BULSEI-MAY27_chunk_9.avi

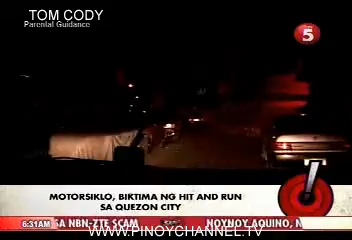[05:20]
Kapansin-pansin na ang mga sasakyang nakatakip ng trapal, hindi na ito nakita pa. Wala rin daw listahan ng mga gwardiya ng subdivision na mga plaka ng mga sasakyang pumapasok sa kanilang lugar.